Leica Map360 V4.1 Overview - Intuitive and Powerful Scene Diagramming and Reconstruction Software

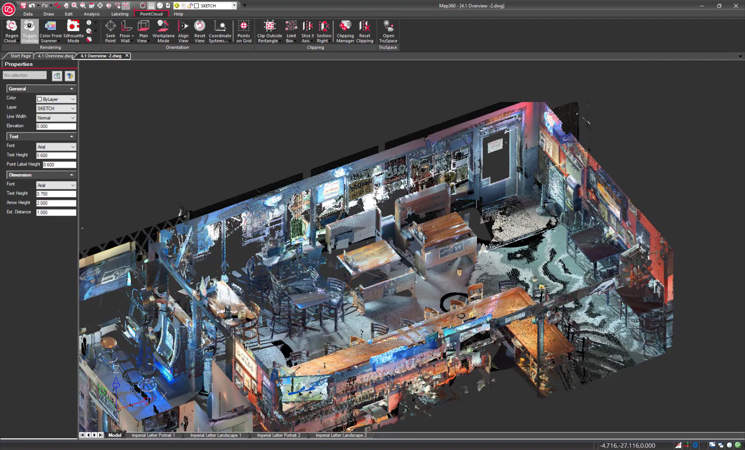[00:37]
A 3D body can be inserted with ease. Simply choose from a male, female or child, and snap to the point cloud. A specific pose can be achieved with intuitive controls,
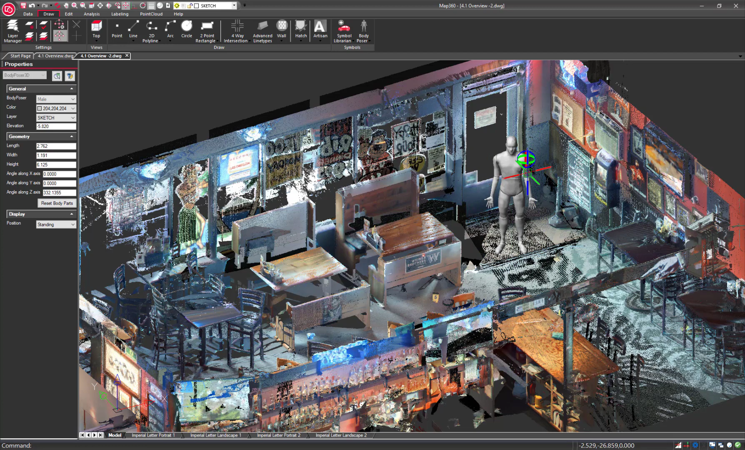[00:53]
or simply choose from a variety of predefined poses from the Properties panel.
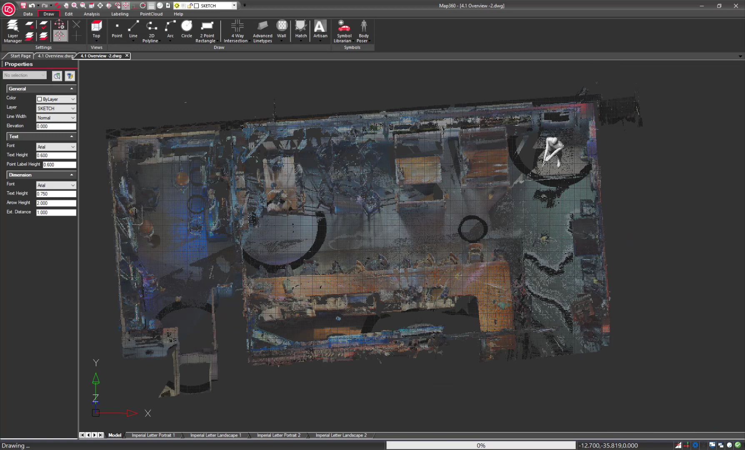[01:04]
Evidence markers in the drawing can be directly modified from the Properties panel. Select multiple markers and change their properties at once. You can even add, preview, or remove attachments. Distance and coordinates results are now displayed in a separate dialog.
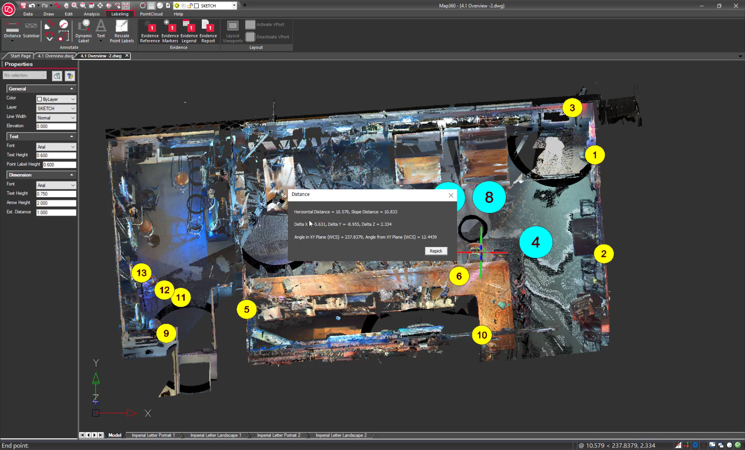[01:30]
This dialog will even let you re-pick for additional inquiries. Check out the individual feature movies and supporting documents for more details on what's new, improved, and fixed in the latest release.